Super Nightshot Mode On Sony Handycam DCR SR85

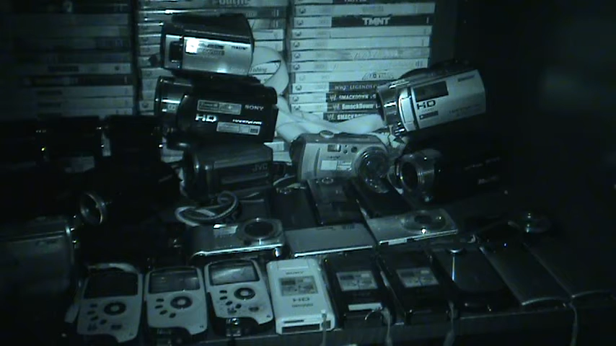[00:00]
This is Super Night Shot Plus mode on the Sony DCR-SR85 video camera from 2008. This is in complete darkness, no lights are being used. Super Night Shot mode, it does get a little blurry but if you keep it still like this. See my hand, this is what it looks like in complete darkness, you'll get good video quality. This is my real life hand.
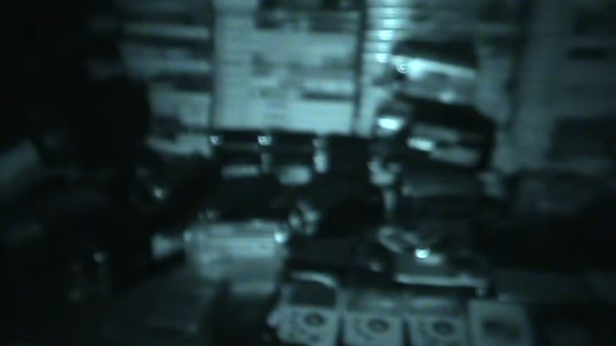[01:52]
There's 3 and 5 and then or 3. I think it's like 3, 6 and 9 megabits a second for video. 9 megabits is the highest video quality of course. Ok this is still in super night shot let me turn this off. So you can see normal night shot mode. Ok it's about to go off. Ok this is regular night shot mode. You can go fast in this mode. And it won't make it blurry or slow down at all.
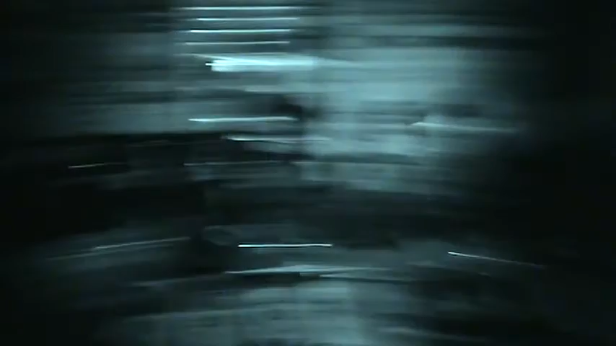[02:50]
But as you can see it gets a little blurry. This would be good for going in the woods and making fun videos and stuff. With your friends you can do a lot. And these are about 50 or 49 on my video cameras. I'm not trying to show off at all. But I had dreams and always bought them at pawn shops and Craigslist.
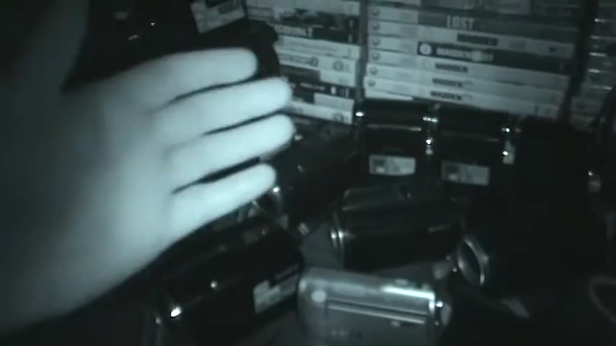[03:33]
This is in complete darkness. Let me show you the cool thing now. I'm going to use a different video camera. Ok now I'm going to show you that. Ok this is I think. Let me see which one.
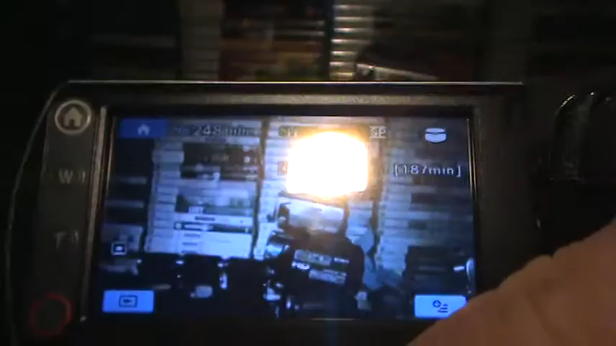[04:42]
See look. Let me make sure. Yeah there. See there you go. And that's pretty cool.
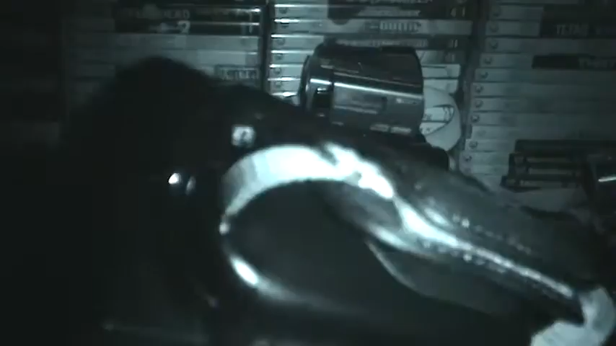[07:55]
Even though it's standard definition video quality. Then. Still cool for night vision. That's why I bought these.
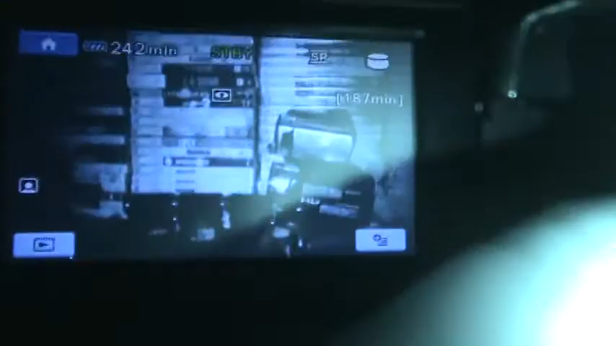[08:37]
So this is what you've been looking at earlier. Wait. Let me cover up the infrared.